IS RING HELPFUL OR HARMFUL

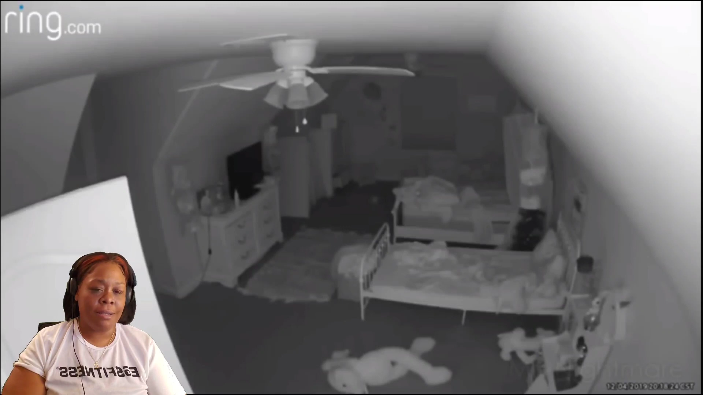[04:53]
alissa not only was he able to watch her but he was able to communicate noises to her as he had access to a second system placed in the girl's babysitter's room downstairs see alissa then heard music you can't even have cameras in your house share it with her what happened what just happened oh the video's still going there's something in the video
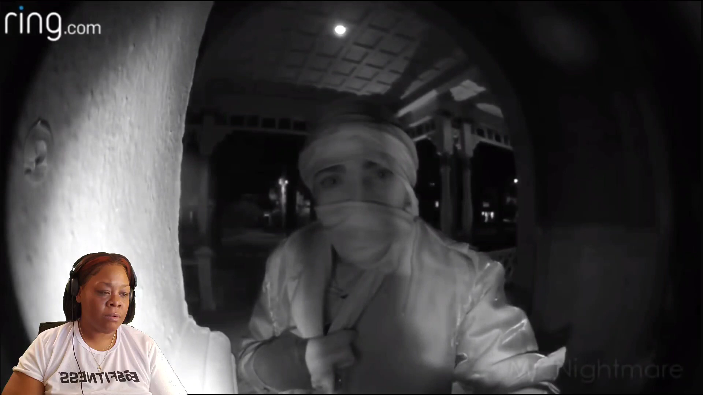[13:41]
this was the footage captured around 3am on a man's ring camera not much more information than that was shared however multiple conclusions can be drawn from what's seen it starts with a masked woman seemingly trying to enter the man's house until she notices the doorbell camera at which point she stares into the camera for almost 40 seconds halfway into her disturbing gaze into the camera she puts on a pair of goggle type glasses and pulls the mask covering her mouth and nose up higher onto her face clearly trying to mask her identity as much as possible because you think i'm open the door before she walks away she makes several hand gestures into the camera then turns and appears to grab something from behind one of the walls of the house girl get your ass the fuck from in front of my door
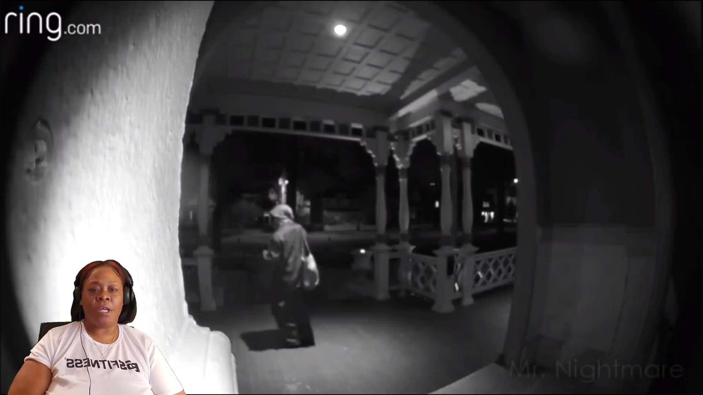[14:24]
cause who you think finna open the door for you looking like that as she slowly walks away from the house you might assume she's leaving for good however you can see she continues to pace back and forth in front of the house until the video hits the two minute mark at which point the doorbell camera is set to stop recording after the video ends
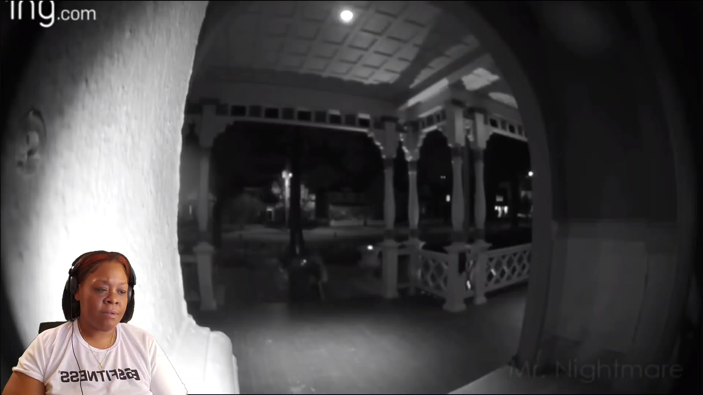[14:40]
however according to neighbors the woman was seen standing outside the house for at least another 20 to 30 minutes before finally disappearing it's not known who this woman was whether it be a crazy stalker ex-girlfriend or
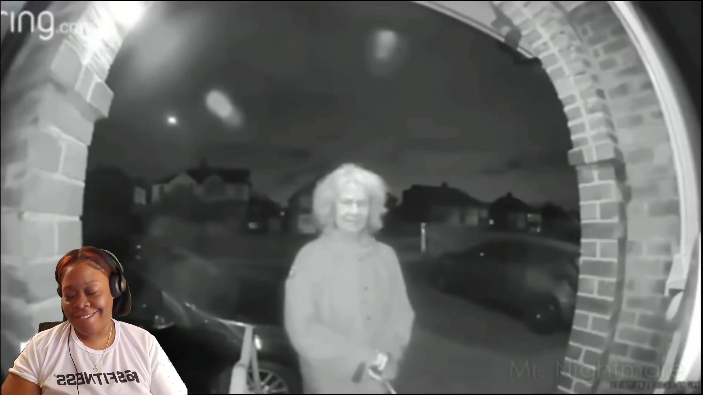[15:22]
somewhere on the east coast of the united states she got a fair faucet flip the woman seems to have a slight smile on her face at first as she looks around the front door of the house all confused like she stands there for two full minutes acting nervous and confused looking behind her several times paranoid manner but what is most concerning about this unexpected visit was the large okay i'm not tripping and it's inside of her sleeve yeah no y'all better come get uh uh what's his name jason vorhees mama the off my porch
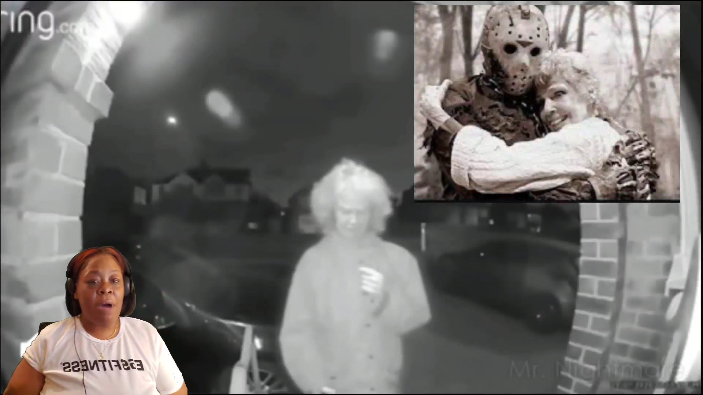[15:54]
while the generally accepted theory on this was that the woman has some form of dementia and while this she knew to go grab a knife what kind of dementia she got be 100 confirmed simply based on the video while it is unfortunate if she does in fact have dementia or any other sort of illness that caused her to do this it would still be hard to imagine just how scary this would be for the owner of the house yeah you bobbing back she's holding the night from his doorbell she she know how to hold it was